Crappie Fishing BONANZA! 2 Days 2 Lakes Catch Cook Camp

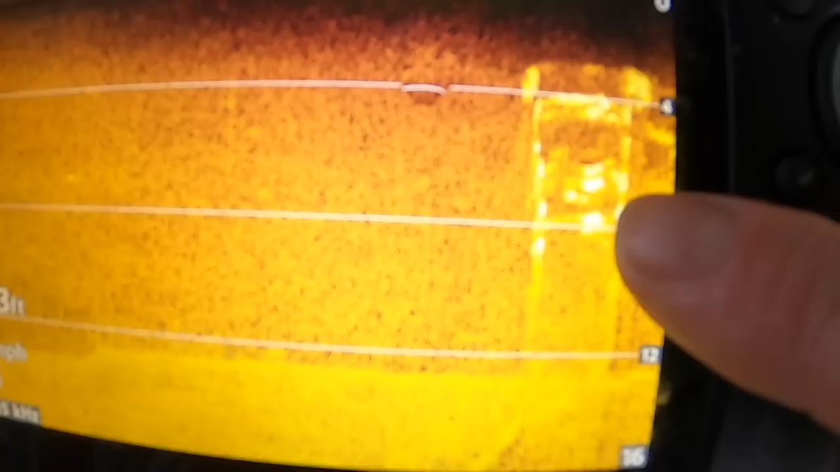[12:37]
That's some fish. That's what I'm looking for. There are some of the trussel lines there you can see right there.
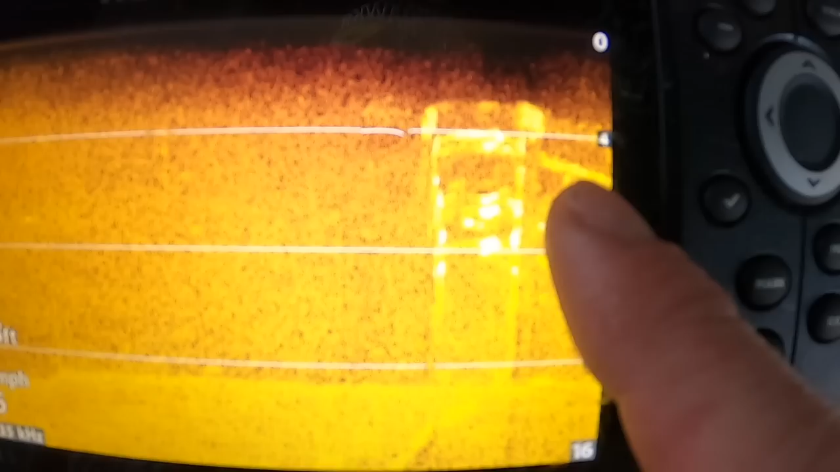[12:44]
Those are those connecting ones right there. You see those big, big blobs?
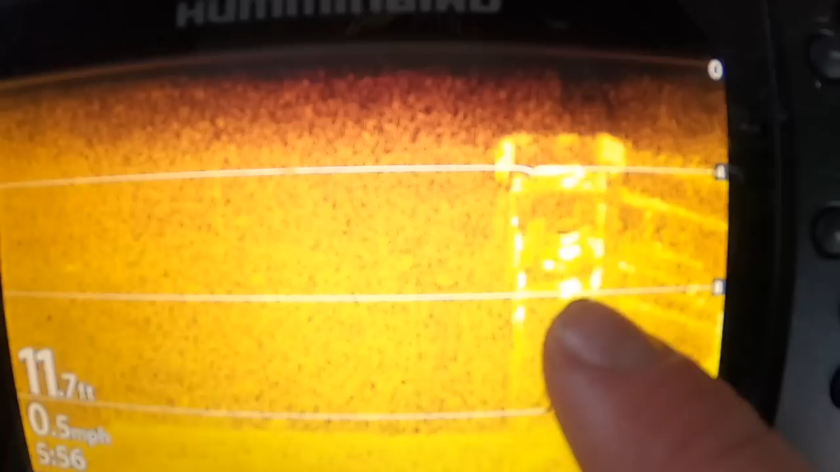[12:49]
On screen: depth 11.7 ft, speed 0.5 mph
Those are all crappy. Oh, look at that. Look at that. Small blobs right there, it looks like. Yep, yep.
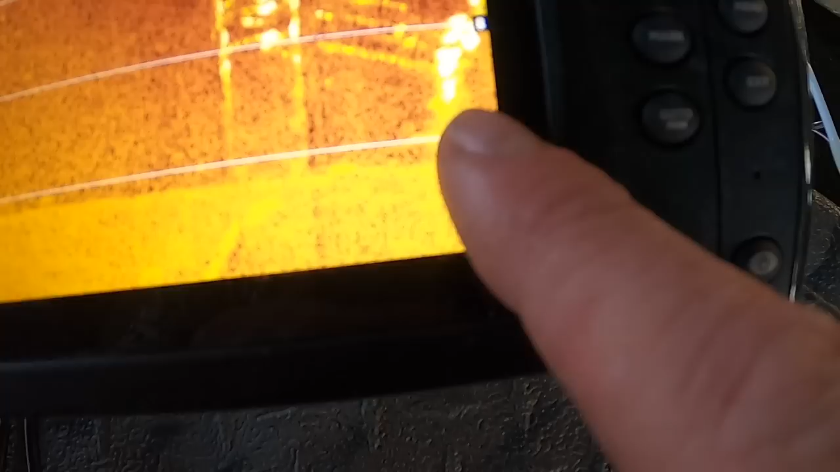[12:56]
Definitely. Definitely.
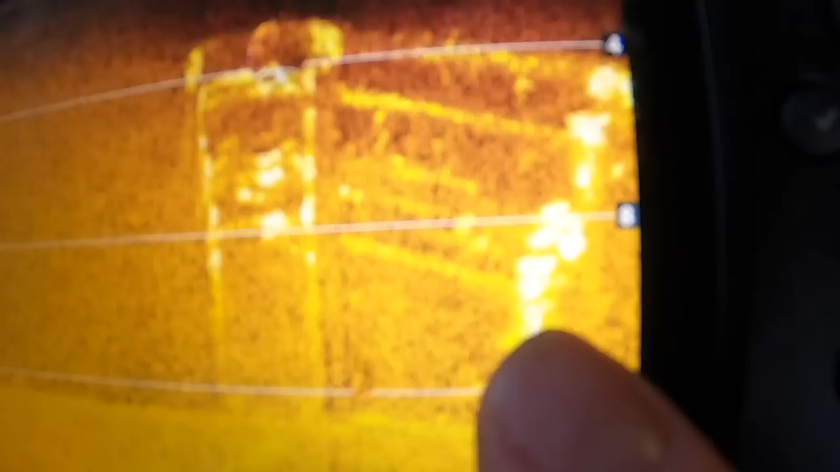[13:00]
See, you can almost kind of see they're like, uh, they're almost like shaped in little balls. Like little pancakes. There are definitely some more crappy down there for sure.
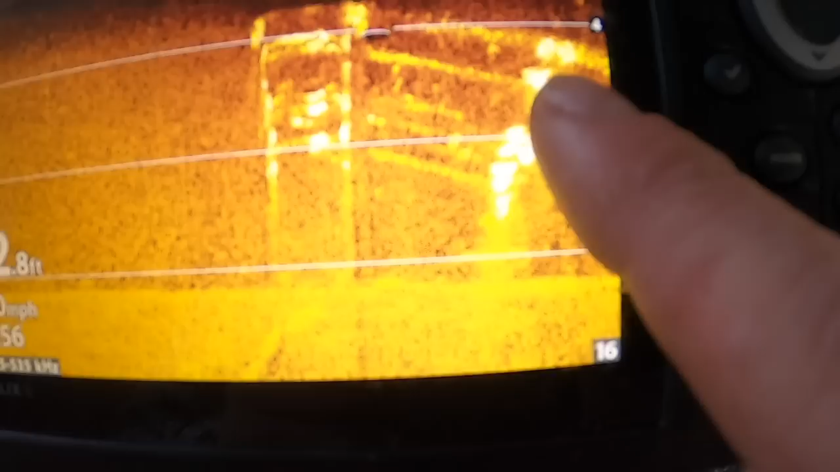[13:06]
For sure. We're going to just keep rolling by these trestles.
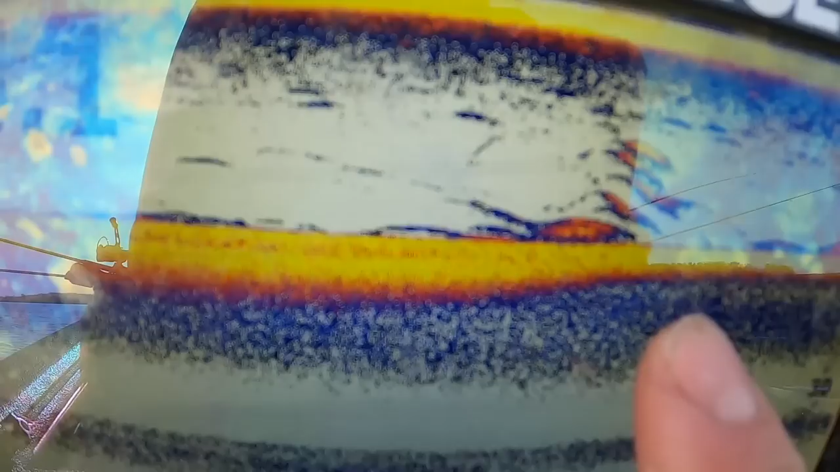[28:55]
That's either a little school of crappy or striper.
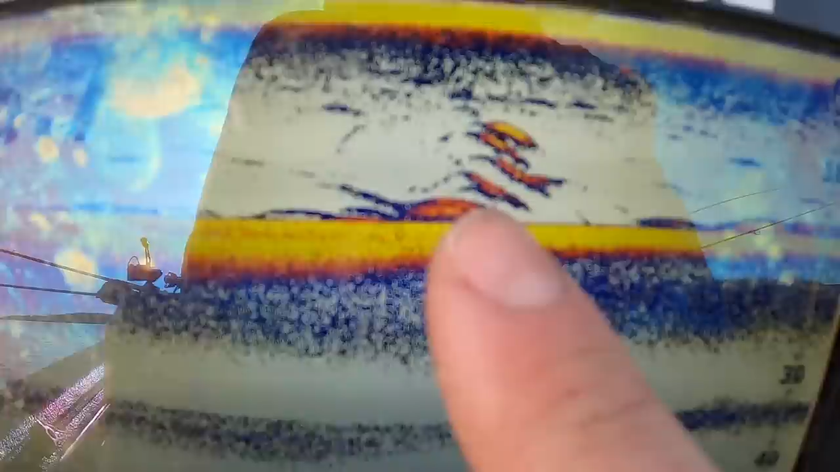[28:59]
But if it's striper, we'll probably definitely find out here in a minute. Because they're schooled up and they're hunting. So they would load on to a little jig, no doubt. There's a bite right here. Right here.
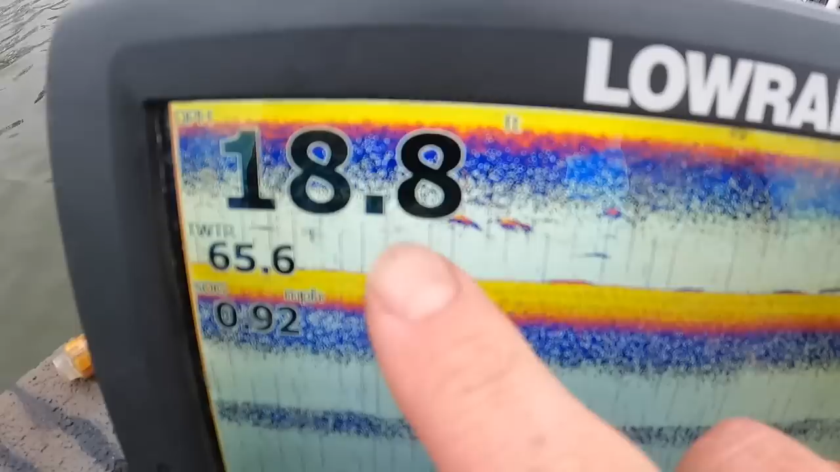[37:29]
On screen: speed 0.92 mph
See those little marks right there? Those three right there. That's hopefully some crappy.